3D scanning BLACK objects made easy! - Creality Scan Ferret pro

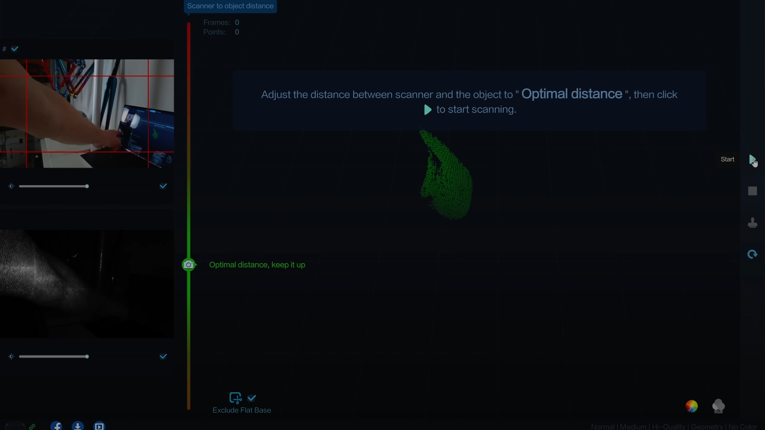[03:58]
Then you have this bar from red to green to red again. And that's the distance bar. So let's check this out.
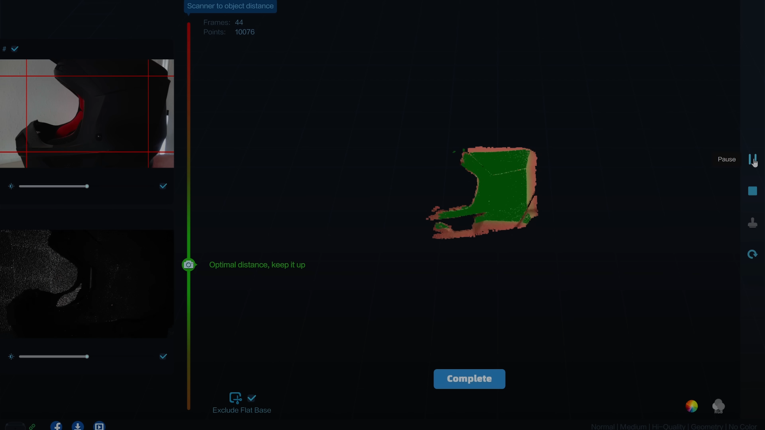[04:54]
Now you can see this light red. And all the areas which are light red are not 100% scanned.
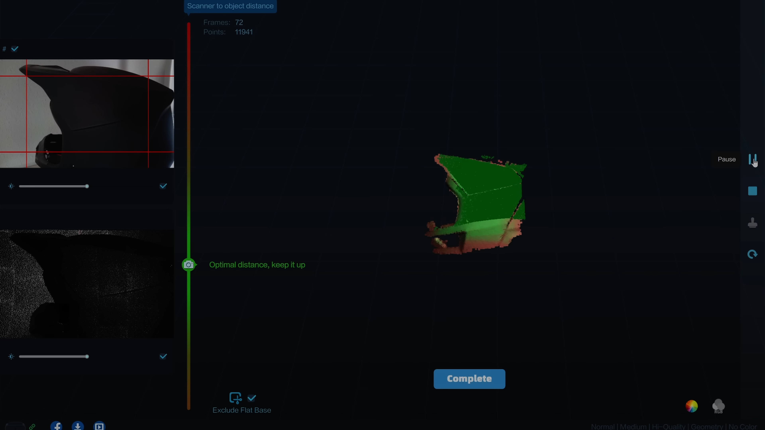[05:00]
So I have to scan these areas again and again until all of these areas are green.
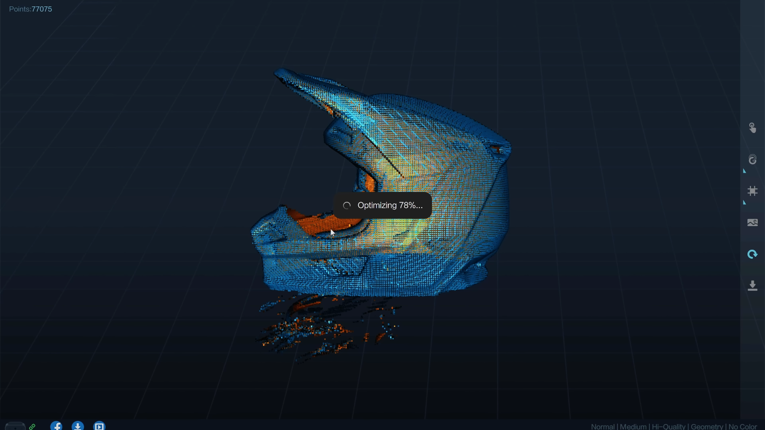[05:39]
And now I can do the rendering of the 3D object. And this file can be transferred into a CAD software.